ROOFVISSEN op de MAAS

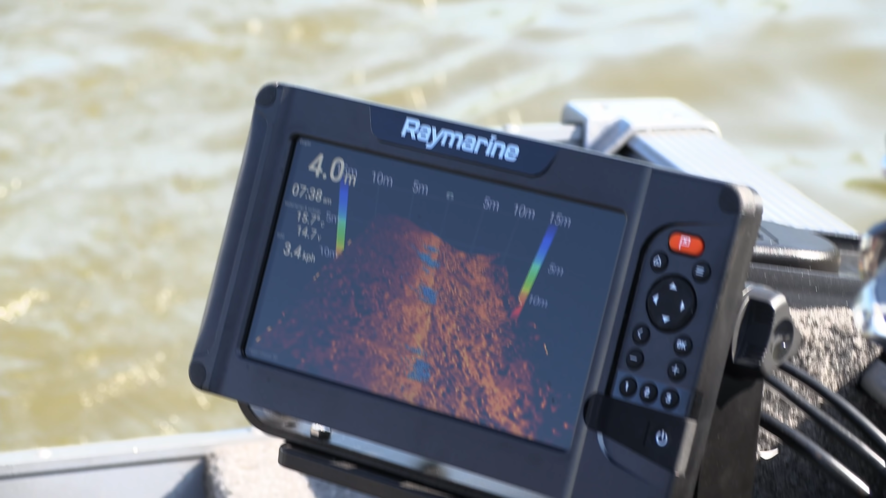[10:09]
On screen: depth 4.0 m
3D Real Vision. Dit is de boot, ja, dat kunnen we nou heel moeilijk zien, maar hier is een bootje.
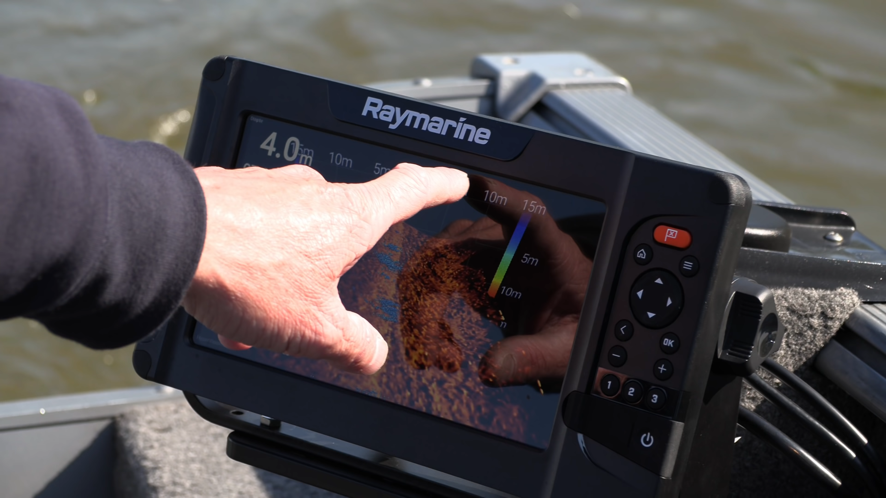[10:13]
Het is 5 meter langs de boot, 10 meter, 15 meter. Dus je hebt een breedte van 30 meter langs de boot.
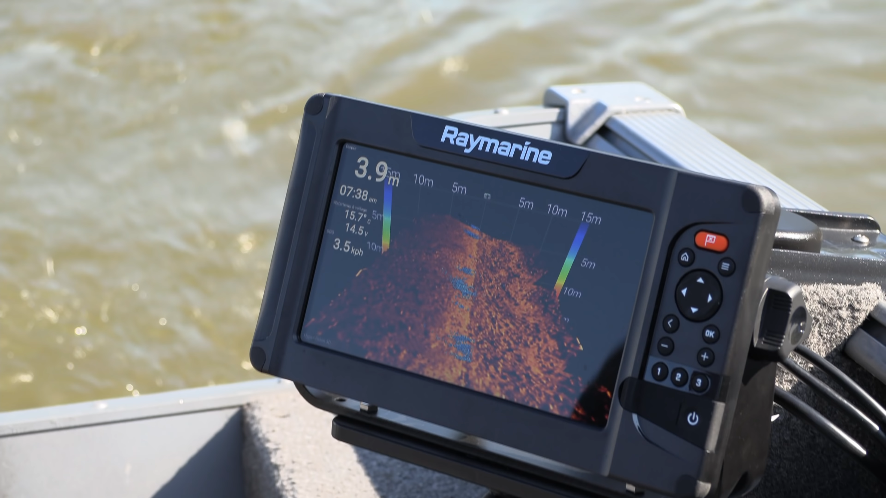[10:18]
On screen: depth 3.9 m, speed 3.5 km/h
15 die kant, 15 die kant. Kun je precies zien hoe de bodem verloopt. En die blauwe is vis.
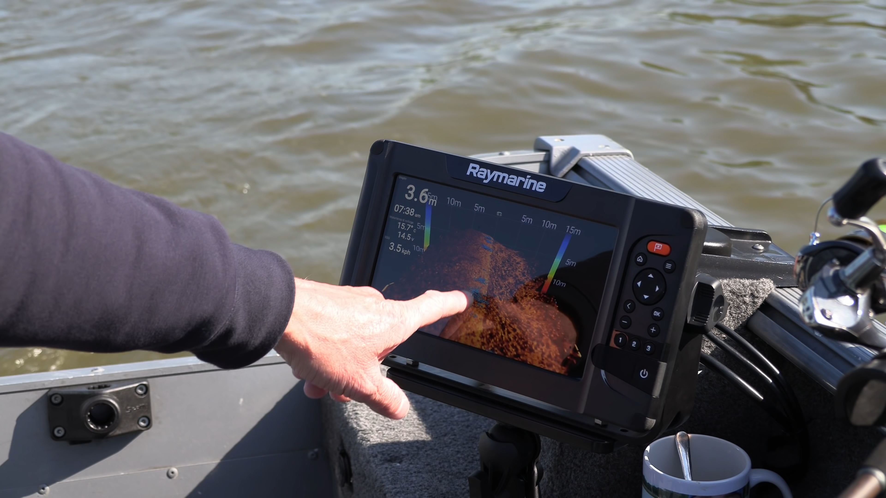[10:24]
Allemaal skoltje aasvis. Kun je even goed zien op de camera.
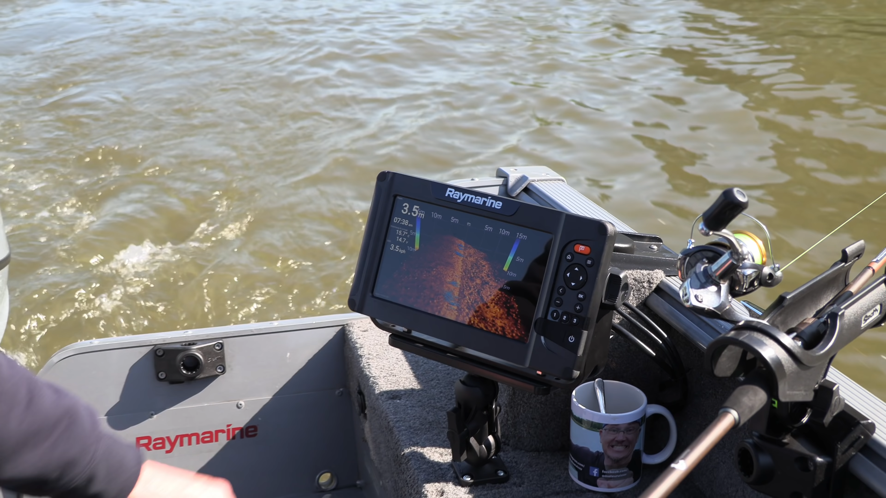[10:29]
Ik kan hem nog een beetje draaien.
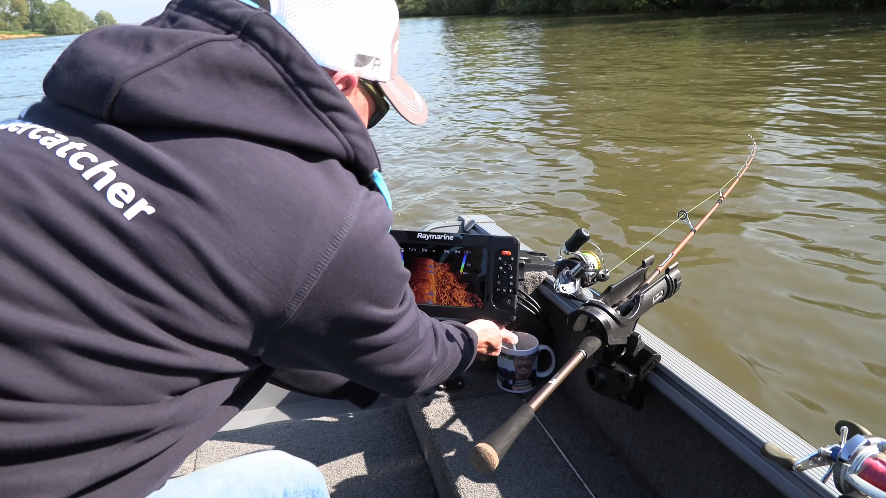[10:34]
Kijk, kun je het ook beter zien? Ja, dat is allemaal schoolgraasvis.
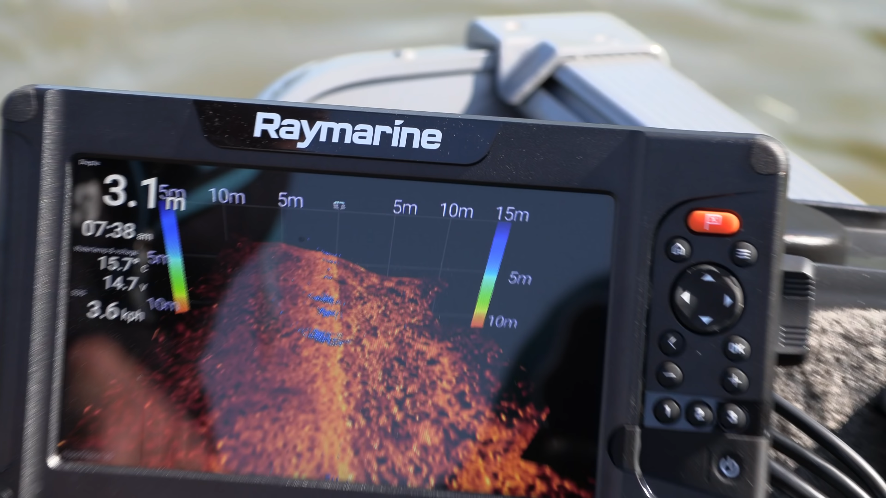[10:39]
On screen: depth 3.1 m, water 15.7°C, speed 3.6 km/h
Ik heb precies het bodemverloop zien. Hier zijn allemaal heel grof stenen allemaal.
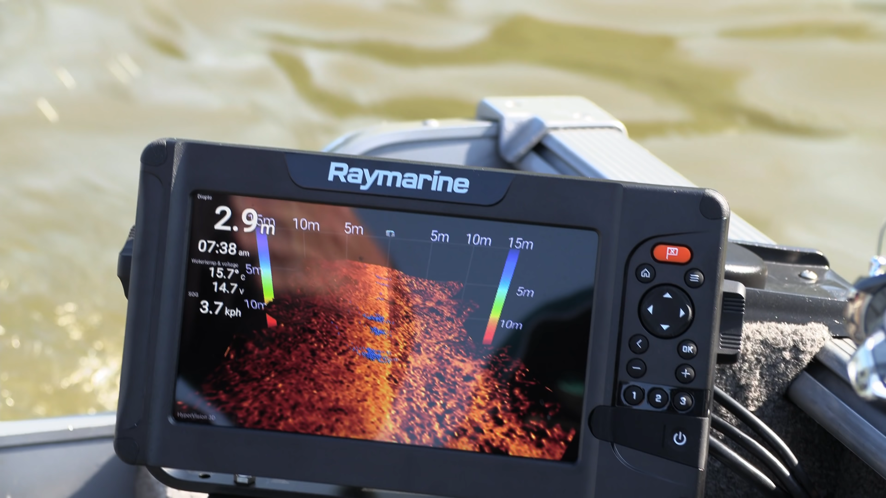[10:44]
On screen: depth 2.9 m, water 15.7°C
Zij vatten hem in breedte 30 meter.
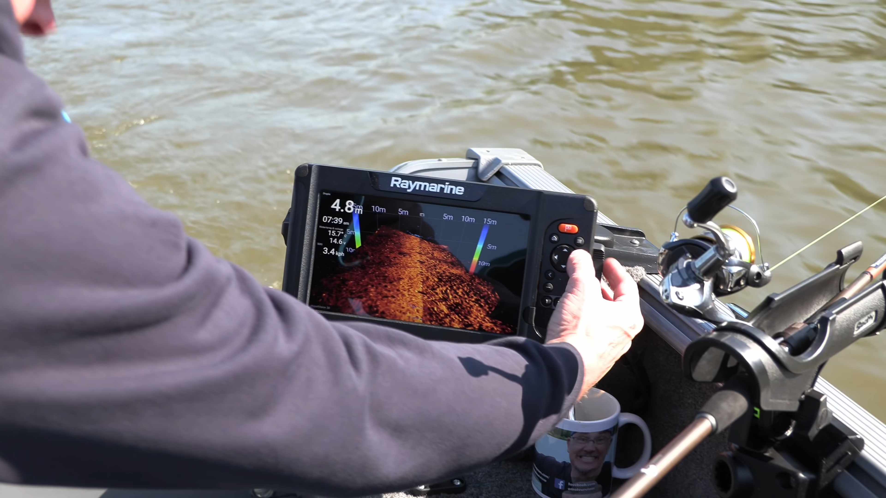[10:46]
On screen: depth 4.8 m
Kijk, hier komt weer vis aan. Zie je, ik zal hem inzoomen.
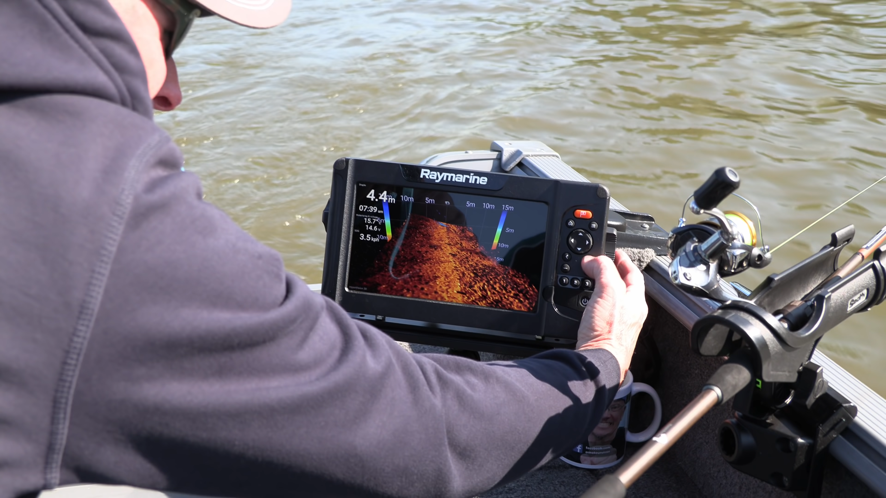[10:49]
On screen: depth 4.4 m
Inzoomen. Kijk, daar een schooltje vis.